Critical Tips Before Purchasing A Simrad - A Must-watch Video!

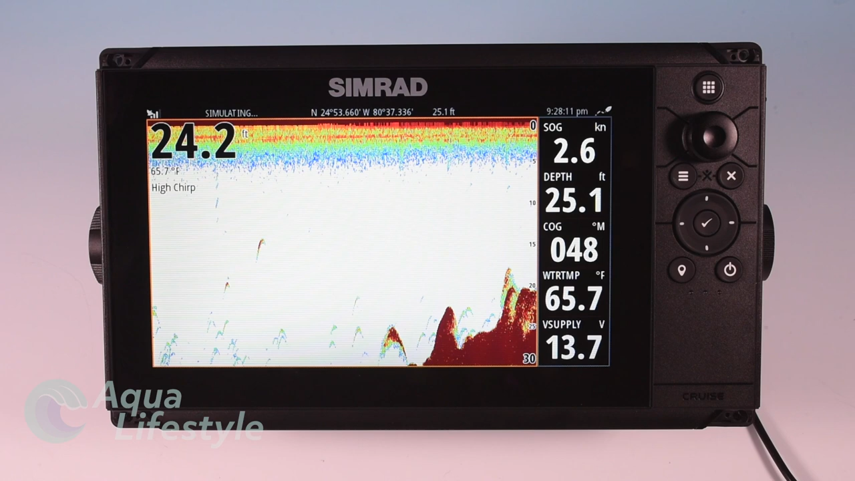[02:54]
On screen: water 65.7°F, speed 2.6 kn
range and bottom definition with your traditional sounder.
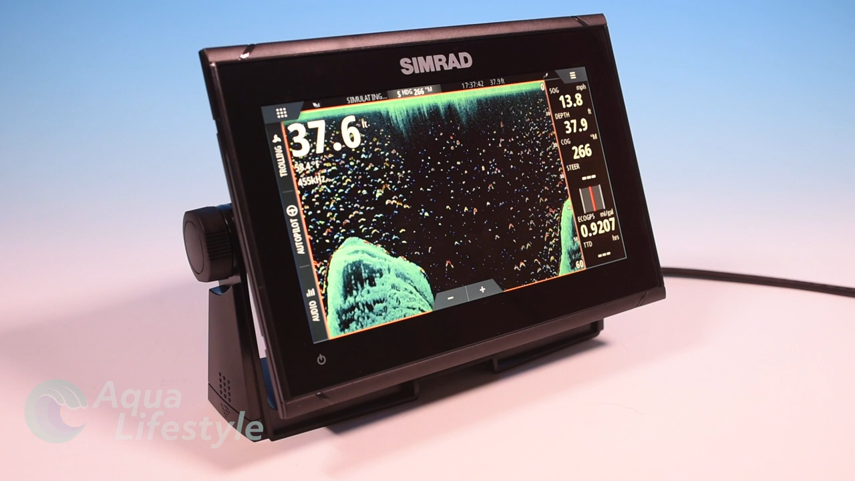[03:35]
Now this one is a very capable machine with a touchscreen and has quite a bit more capability than the Cruze. If you're serious about fishing, if you want to add radar or other components to it, this is the machine for you.
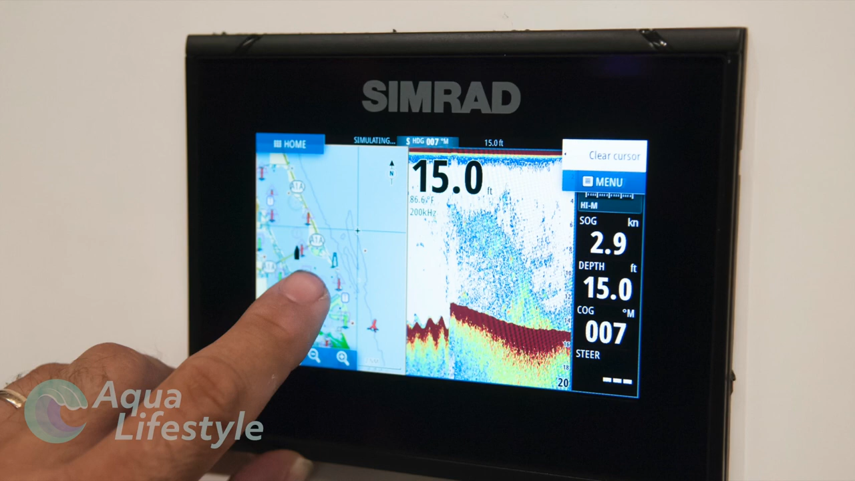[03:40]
On screen: depth 15.0 ft, speed 2.9 kn
Now the Go XSR series are available in 5-inch,
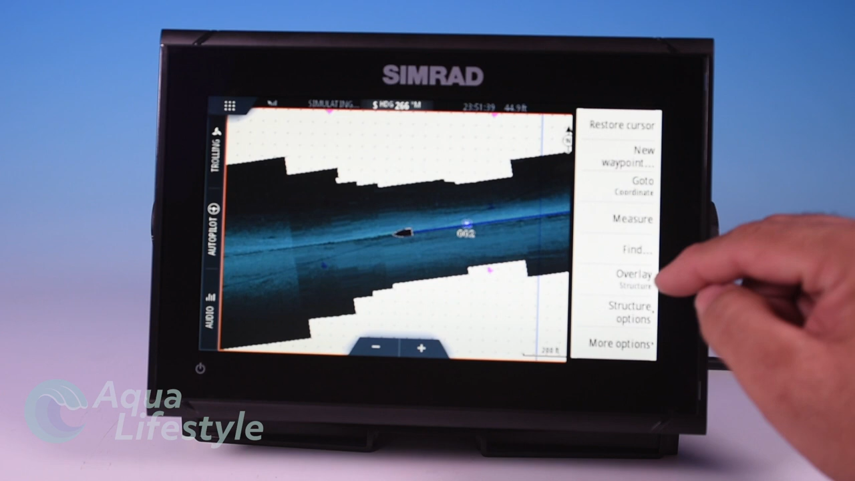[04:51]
all the things you can do with the chart plotter including overlaying structure scan and creating your own bathymetric charts while you're underway.
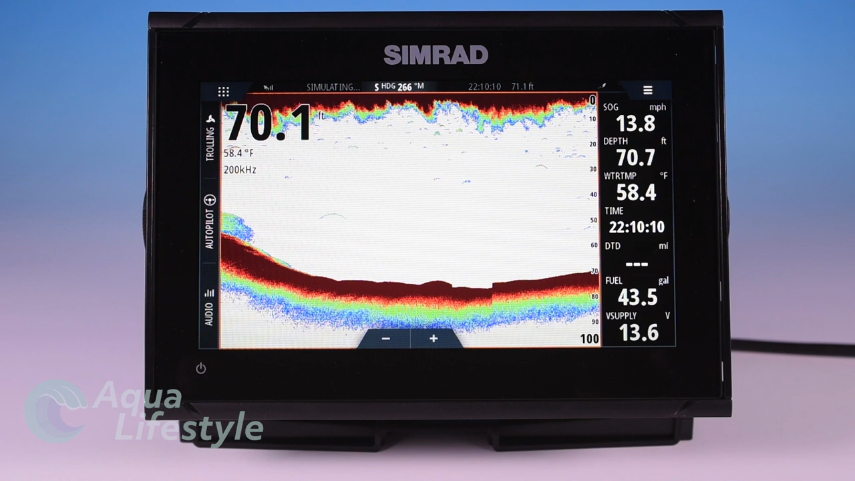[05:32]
On screen: water 58.4°F, speed 13.8 mph
You've got your traditional sounder and depending on the transducer choice and many come with the active 3-in-1 transducer
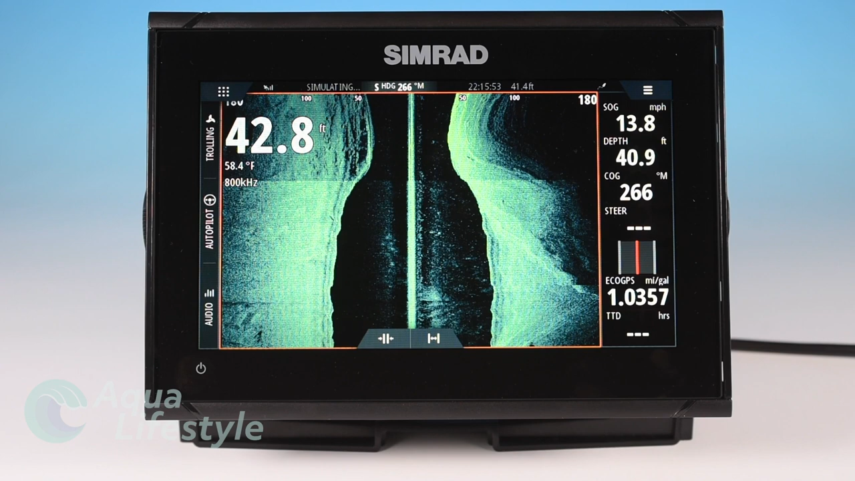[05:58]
On screen: water 58.4°F, speed 13.8 mph
The same is true for the down scan. In the down scan mode you have what's called fish reveal so it takes advantage of the excellent fishing or fish identifiers from traditional or chirp sounders and overlays it with the better resolution of your down scan. Again to learn more about these features of the GO series visit that
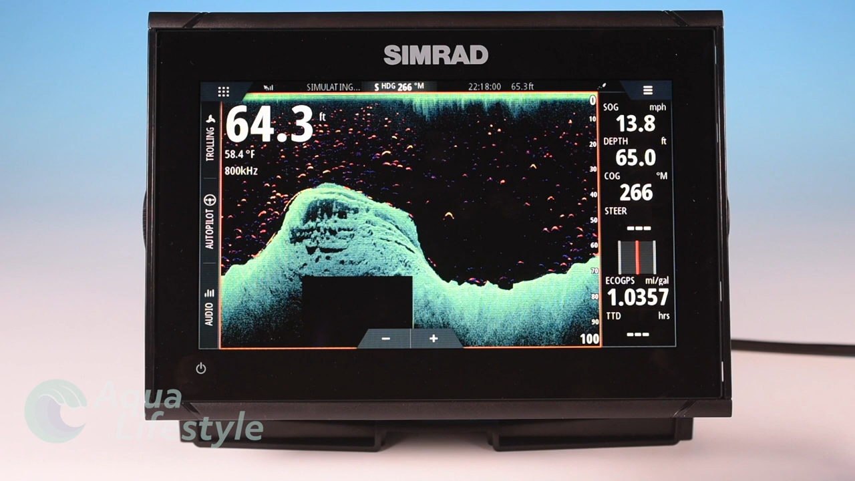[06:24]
On screen: water 58.4°F, speed 13.8 mph
video for more details and settings. Now another feature the GO series has improved over the CRUZE series is your split screens.
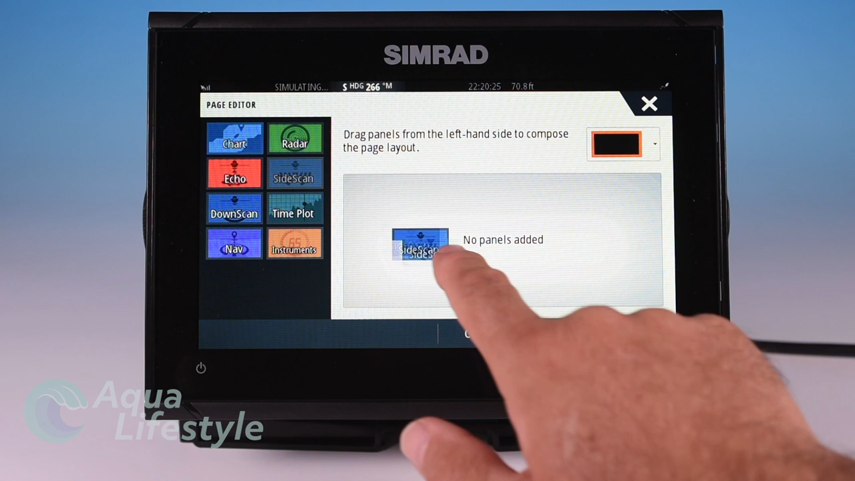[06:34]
You have a lot more options and capabilities as far as setting up combos of screens. You've got a lot more features in here so you can display those different features in different windows.
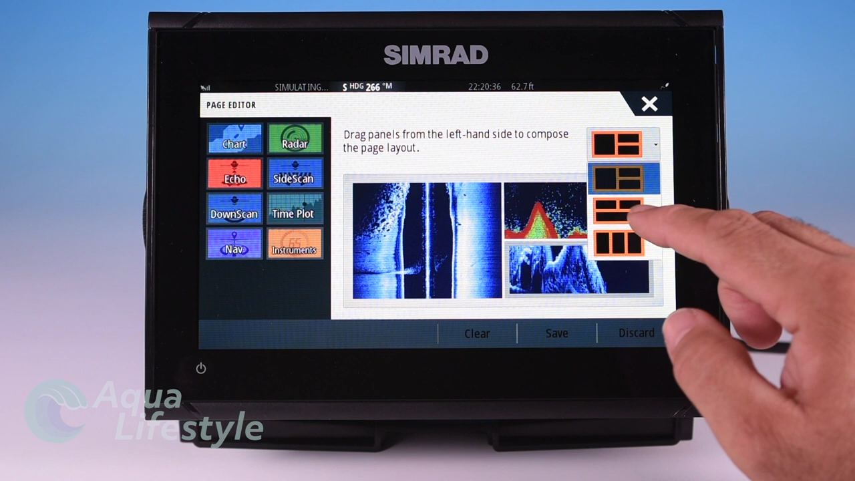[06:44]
Very easy to customize and you can really set this machine up with windows and adjust the size of each of those windows to show
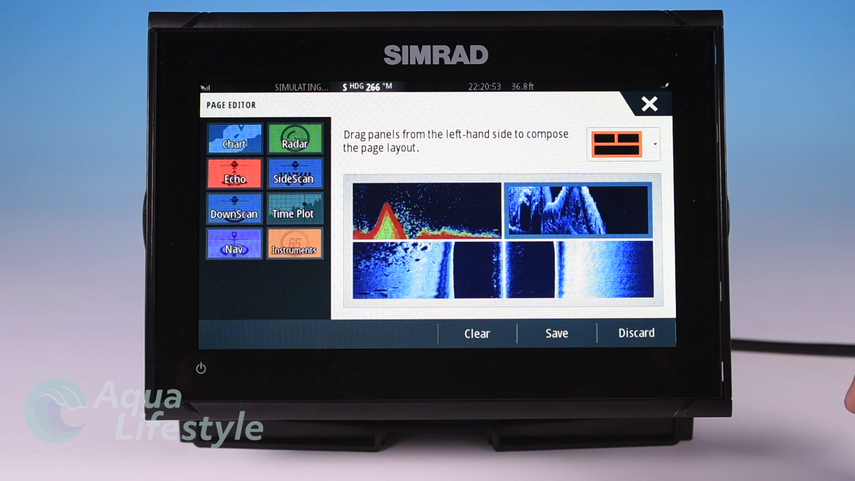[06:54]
exactly what you want on preset screens which can be easily accessed from your home screen.
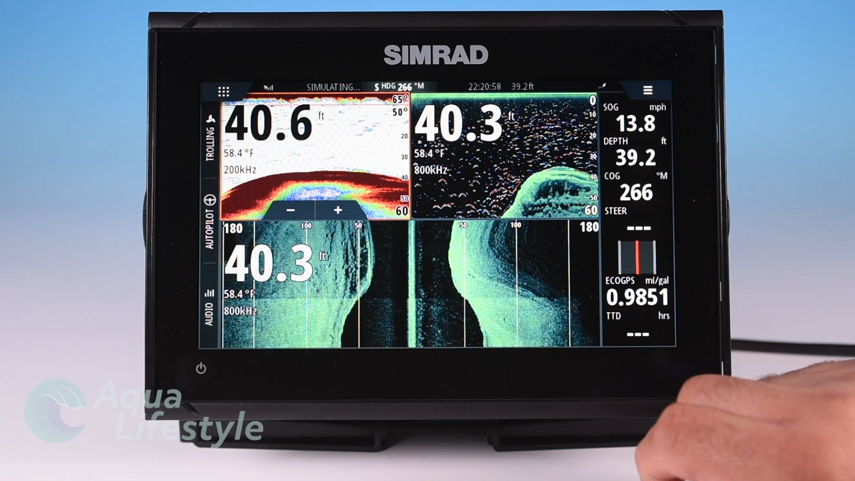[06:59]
On screen: water 58.4°F
So just a lot more capability there too. Now you can add cartography as I mentioned to the machine.
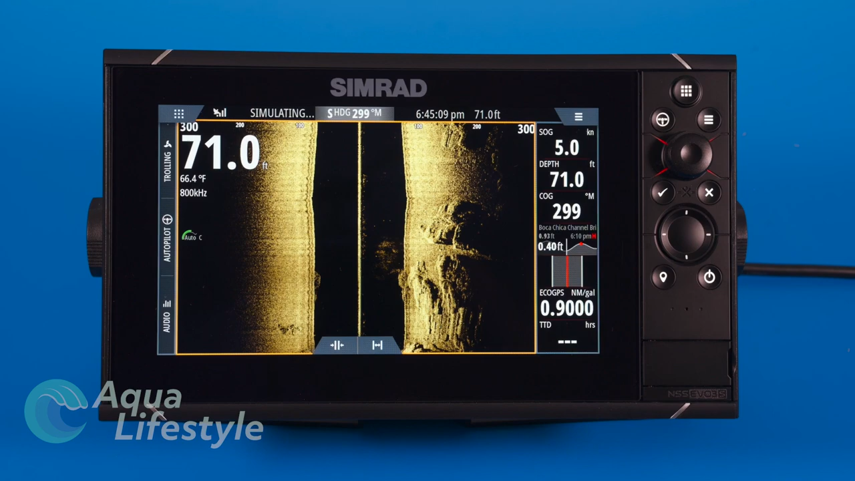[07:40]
On screen: depth 71.0 ft, water 66.4°F
Now if you're one of those people that demands the very best the Simrad NSS EVO 3S series is Simrad's top of the line.